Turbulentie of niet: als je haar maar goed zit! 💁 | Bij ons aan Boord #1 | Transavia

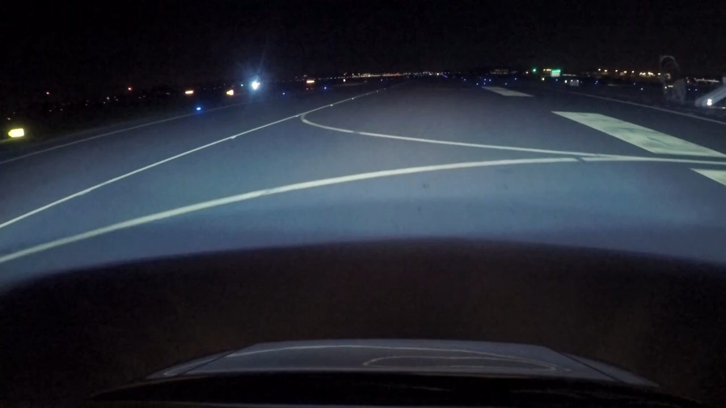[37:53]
Als je nu naar de zijkanten kijkt, dan is het veel donkerder. Kom je door? Torre, kom je heen? Een van de voorgaande kistjes melden bij sector 4 de intersectie een lampje kapot. Ik weet niet precies waar. Ja, Torre, ik ga eventjes kijken voor de kom je heen.
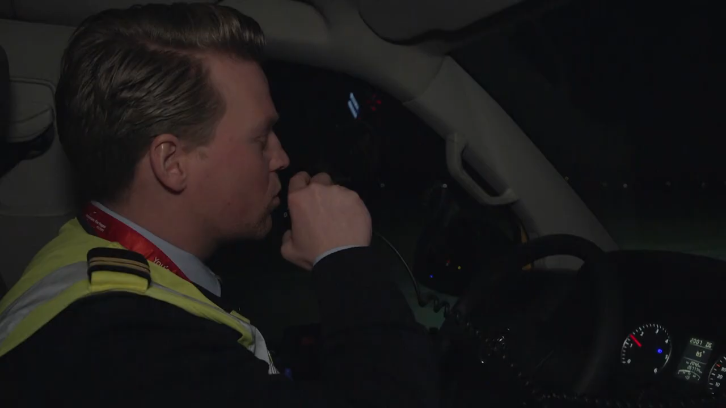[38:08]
Nou, de toren meldt nu aan mij dat een van de vliegers die net is vertrokken, dat er een lampje kapot is op Victor 4.
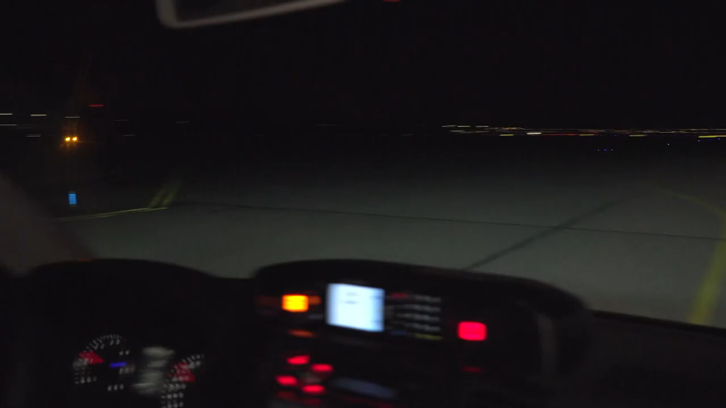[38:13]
Victor 4 is een intersectie, dus waar ze de baan op kunnen draaien.
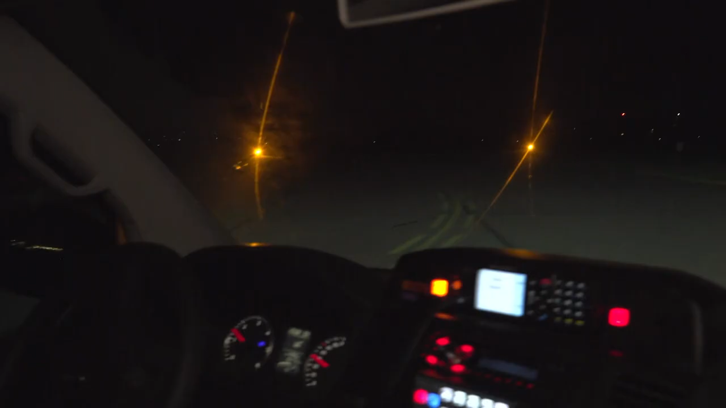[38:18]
Dan gaan we eens even kijken of dat klopt. Nou, dat is gewoon allemaal prima. Havriend, kom je heen? Kom je heen. Ja, Clark, even voor mij, als je Victor 4 oprijdt, die runway guard lights die doen het gewoon.
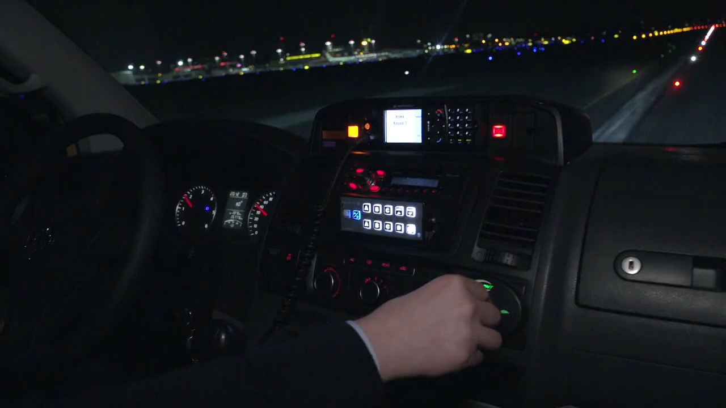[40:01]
En met dat zoeklicht kunnen we alle kanten op. En dan kunnen we bijvoorbeeld ook verschillende gedeeltes in het gras kunnen we daarmee belichten. En zo kunnen wij kijken of er aan de rand
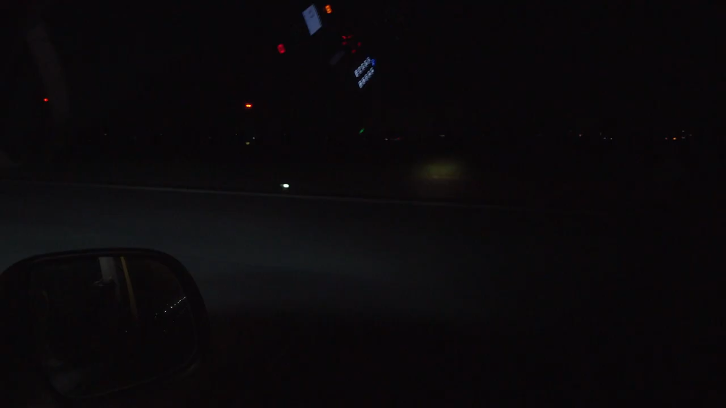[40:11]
van de baan of daar vogels zijn die het verkeer in gevaar kunnen brengen. Toren, de combi 1 is vrij van de baan, dank u wel.